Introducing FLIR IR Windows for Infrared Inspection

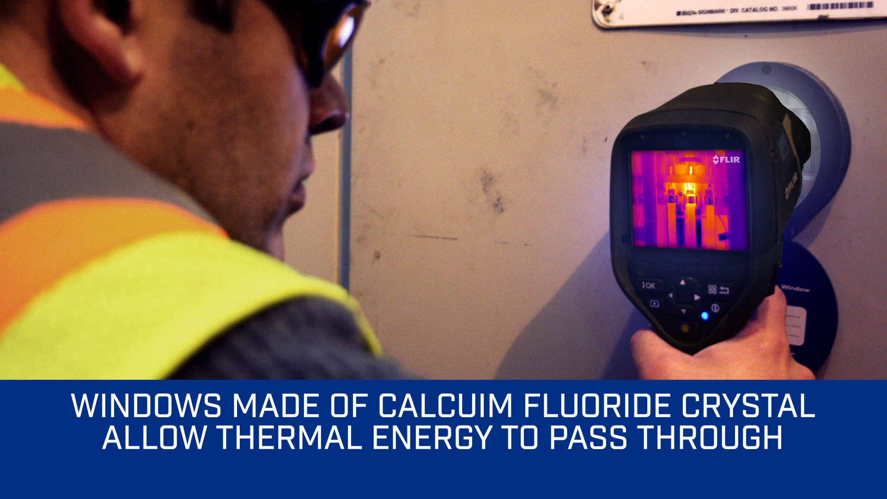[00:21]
but is transparent enough for visual inspections. Without a window, to do a thermal scan would require a lot more time and cost.